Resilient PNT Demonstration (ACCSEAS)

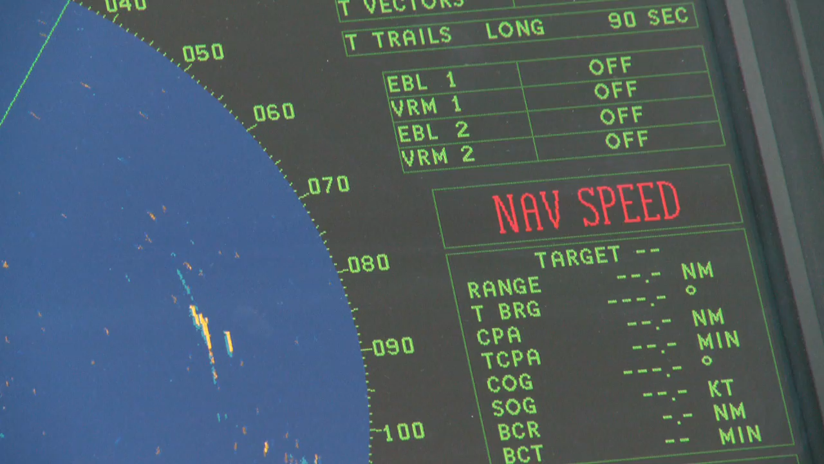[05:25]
We've still got some systems operating. Our electronic chart in the centre there still has green numbers on it.
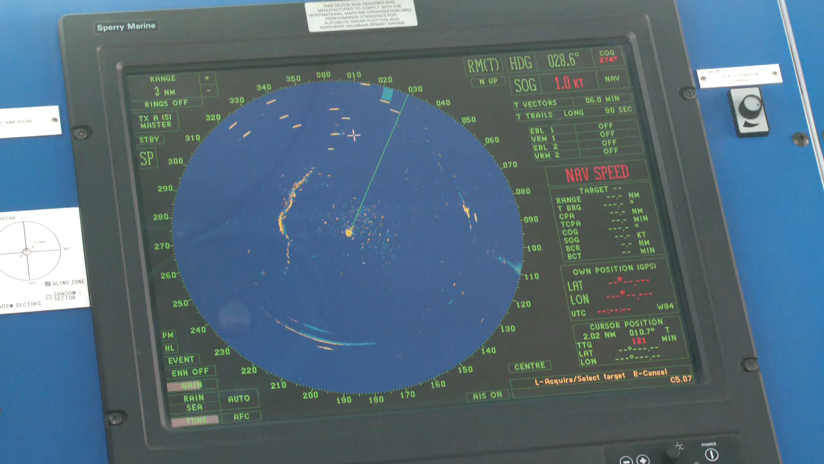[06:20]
Things like the radar, even though the actual function of the radar itself hasn't changed, it's now entered an alarm state because it uses GPS for an additional function.
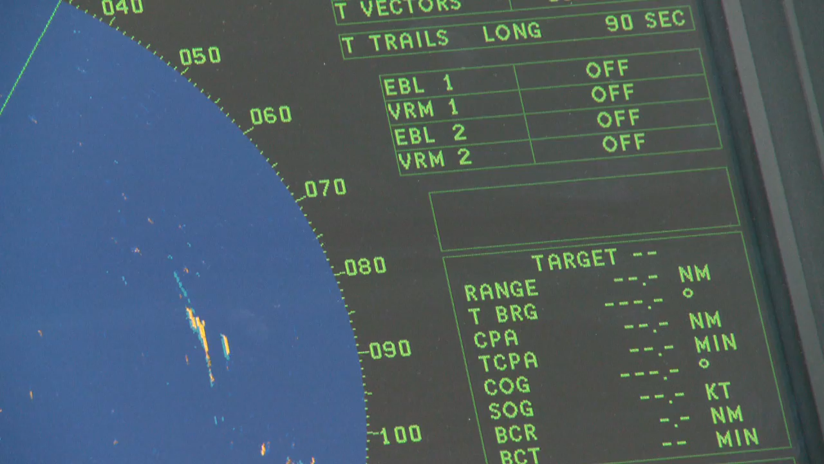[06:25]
So how do you know that you can still rely on it?